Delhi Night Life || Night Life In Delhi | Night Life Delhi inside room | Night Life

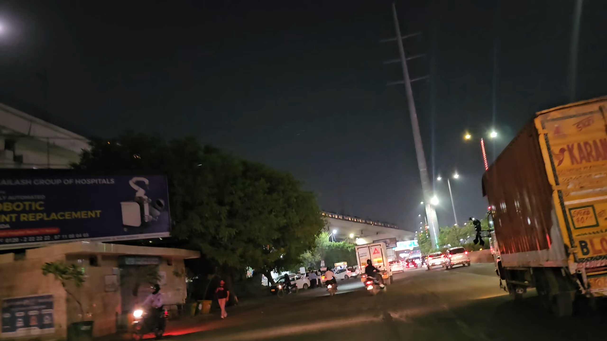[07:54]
यहां पर कापी गाड़ी बखा रहा है,
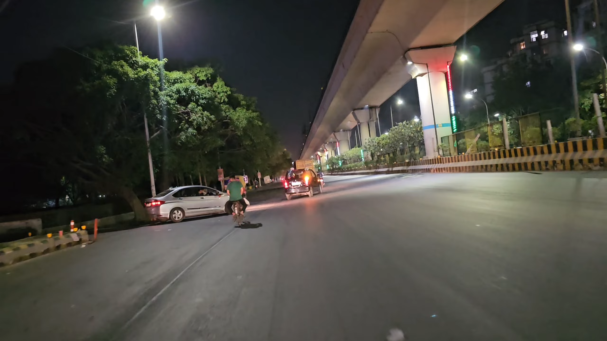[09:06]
और भई भई भई भई अराम तो तो कैसे लाया निकाल गया तो तो मारवाय का क्या मतलब ऐसे लिए जासे नाइमिकेशन में इसके के दर हो जैसे कि आप देख पाने हैं भी नजारा गाइस चारो तरप का यह
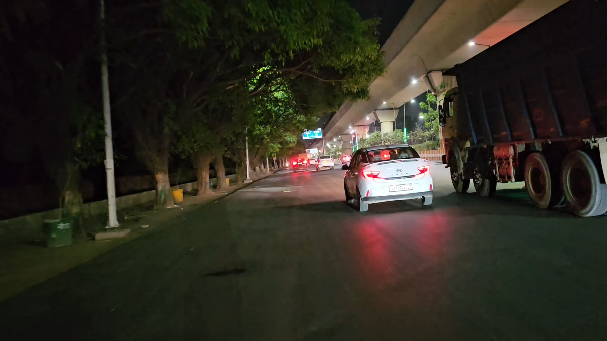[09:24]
देखी रोड के किनारे आपको हर एक नजारा देखने के लिए मिलेगा मुड़ा की साइड लेगे लेगे लेगे कभी स्बिड हो चुके यहाड़ी कई काईस यह देख पारा हूं भए
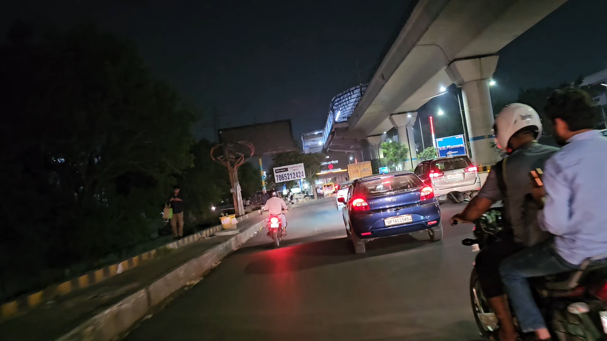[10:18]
रिखन कर दो एधर को जाना था लेफ्ट रेंड को ऑइसनुदि सिधार के लिए देखो प्वाई देखो गाइस और
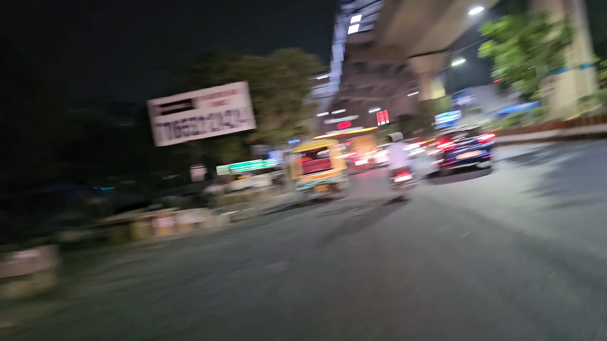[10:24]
आप देख हुंगे उस के घुनते है वाई धिवी उता रात के सीनद यह ने अभी
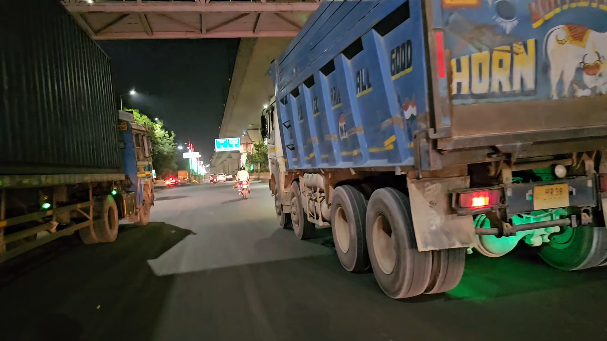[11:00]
अब अब अब अब अब भाई एक दर पहुनने लग्या, यह तो ट्रंबा पूरा ट्रंबा लेकर घूनब रहा है बापा की परी सला रही है, M-G